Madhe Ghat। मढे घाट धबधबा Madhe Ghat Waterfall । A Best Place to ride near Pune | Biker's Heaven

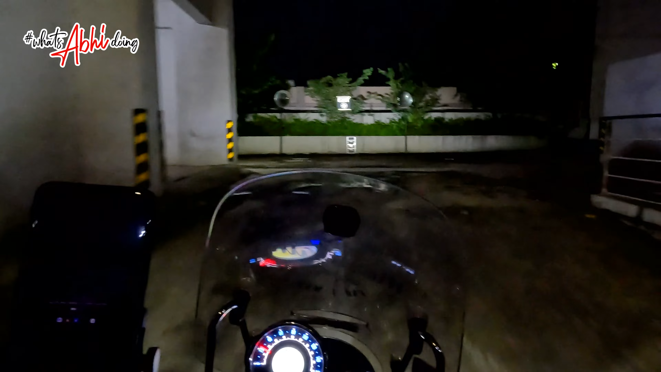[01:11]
और ये आ गया मैं मुंबई बैंगलोर हाईवे, नवले ब्रिज क्रॉस, और सामने का मंजर